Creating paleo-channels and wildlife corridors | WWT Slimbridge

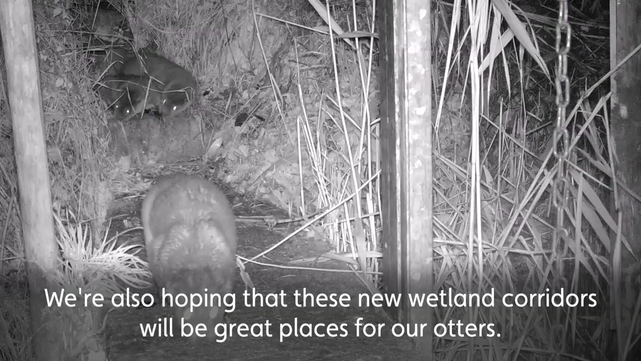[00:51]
We're also hoping that these new wetland corridors will be great places for our otters.
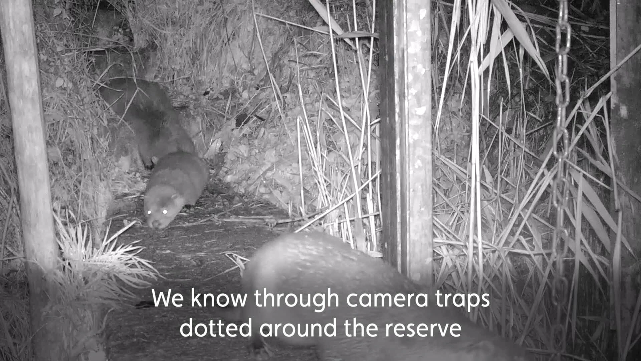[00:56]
We know through camera traps dotted around the reserve that we've got a good population here at Slimbridge and they're breeding and